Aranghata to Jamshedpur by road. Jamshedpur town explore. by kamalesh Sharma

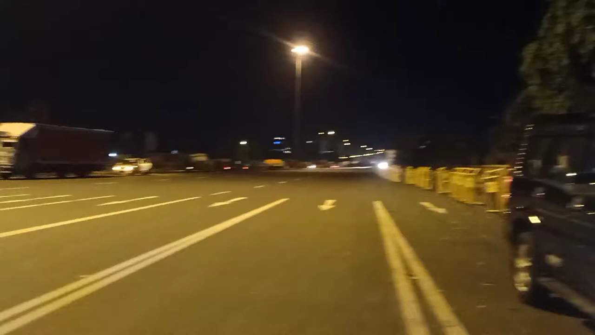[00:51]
গাইস, নিউ স্কর্পিও অনিমিতার সাথে এখন আমি যাচ্ছি জামশেদপুর।
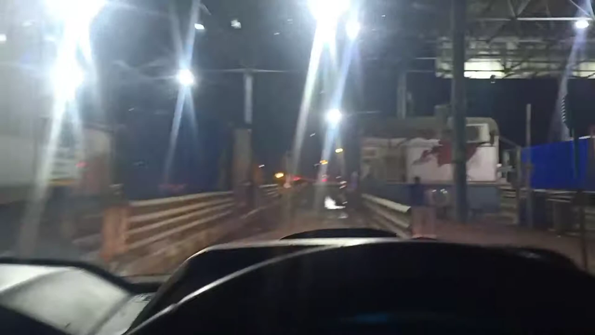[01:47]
मैं अपन ধুলাগড় টোল ট্যাক্স পার করছি, খুব ফাঁকায় ফাঁকা।
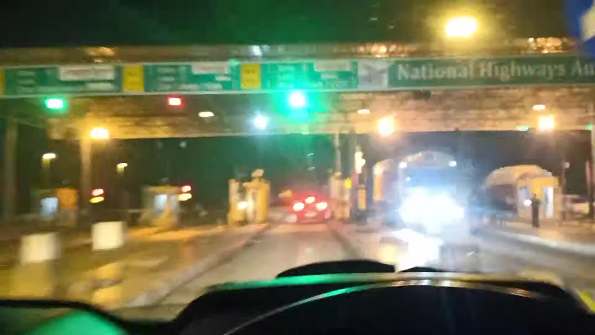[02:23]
আমরা এখন আমাদের জার্নির সেকেন্ড টোল ট্যাক্স, দেবরা টোল প্লাজা।
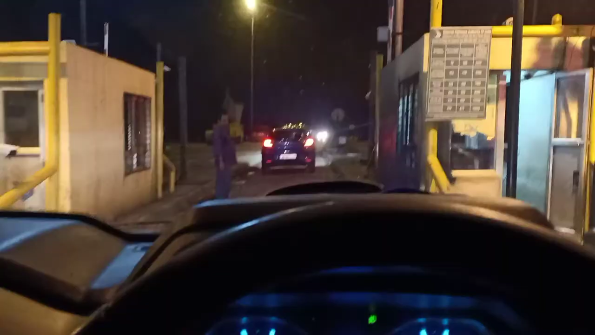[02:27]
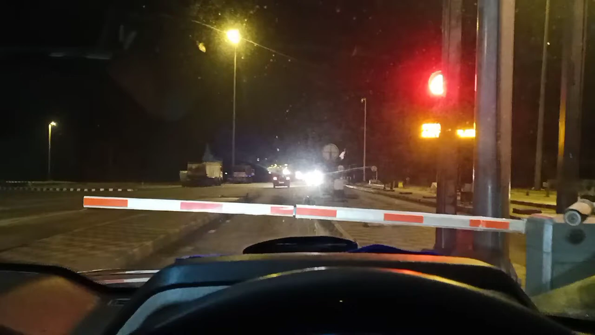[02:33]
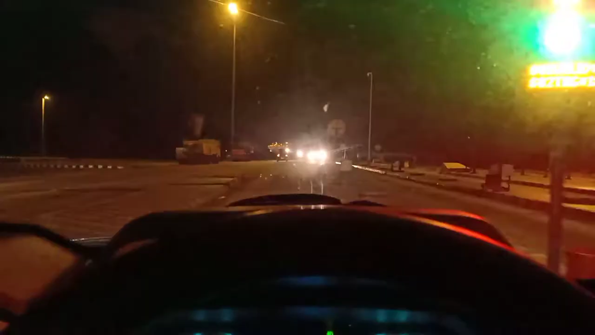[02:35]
আমরা এখন ঝাড়গ্রাম পার করছি, মাওবাদী এরিয়াটা, তার জন্য পিক আপ একটু বেশি।
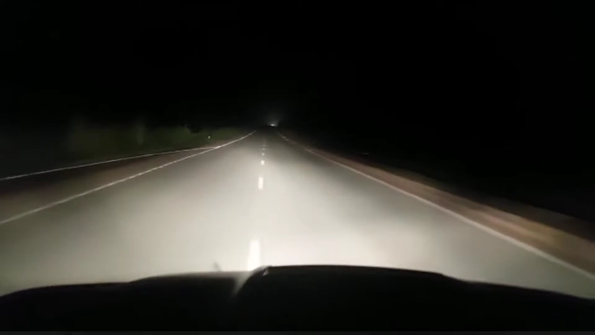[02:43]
তাছাড়া ফাঁকা রাস্তা, গাড়ি অটোমেটিকলি স্পিড চেয়ে নিচ্ছে।